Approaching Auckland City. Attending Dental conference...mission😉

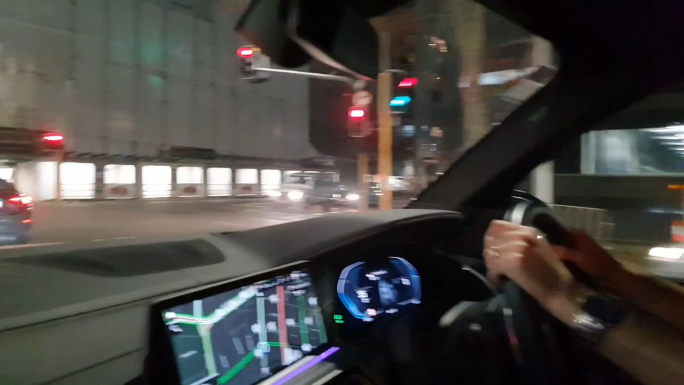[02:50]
Oh, okay. Just look at all those people driving around here.
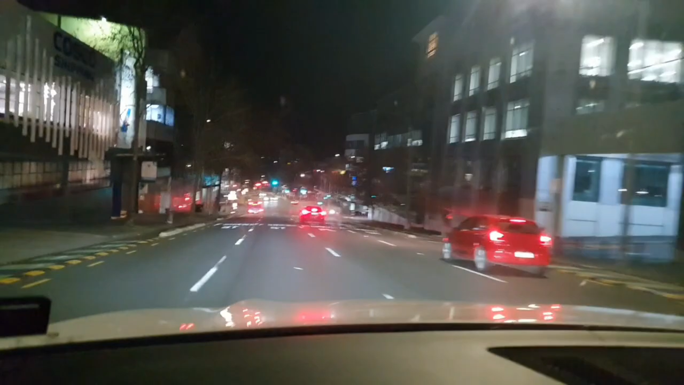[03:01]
Okay. Now turn left onto six. Do we have to follow her? Who is she? She seems to think of her real life. She knows. So, that's in Z1. Alright. Alright. Where are we going? Ah. We're going this way. Oh, yeah. This way.
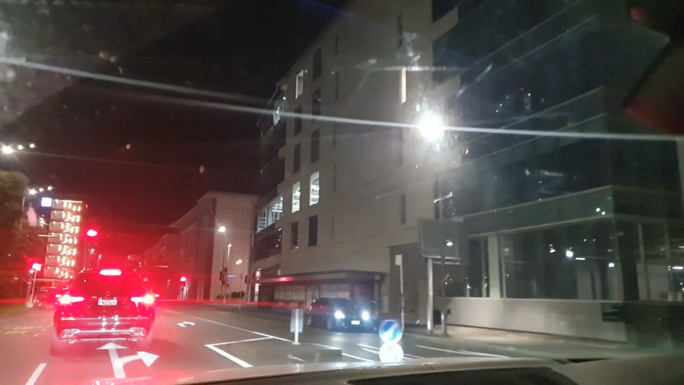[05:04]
please turn left in 200 meters on to Pakenham Street W okay we'll do that this car in front of us is crawling like a bug
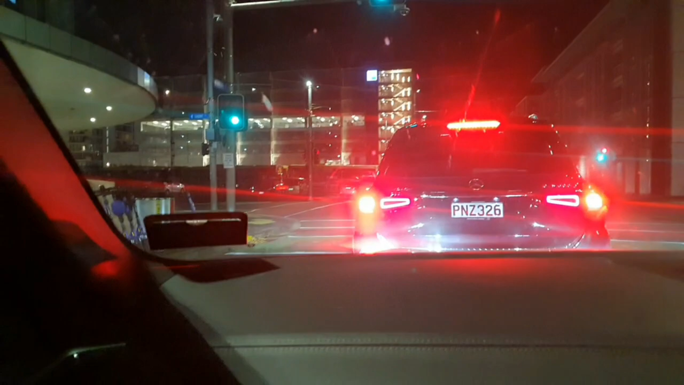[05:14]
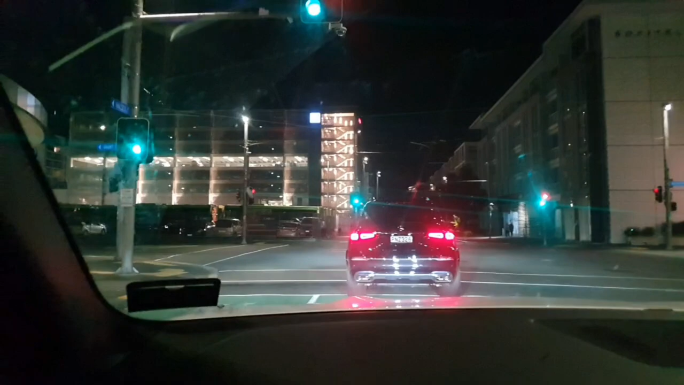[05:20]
it's gonna get angry now I said there was green he's gonna be so slow I tell you
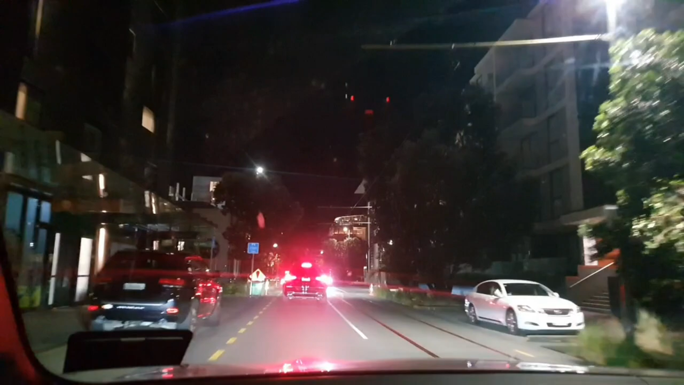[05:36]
now turn left onto Pakenham Street W okay left which is here
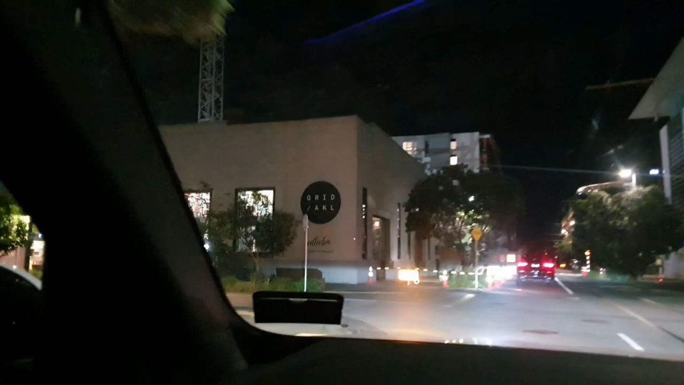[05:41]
is this my left yeah this is the left side arriving
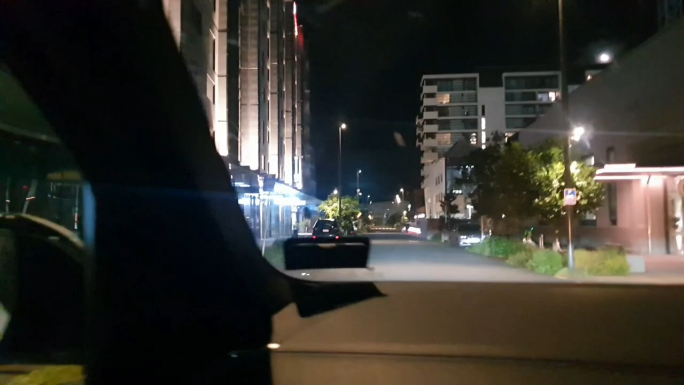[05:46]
at your destination on the right and then the right yeah
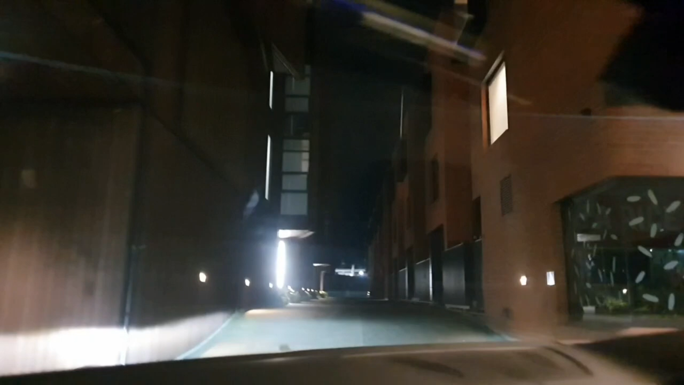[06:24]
this for turning we don't go here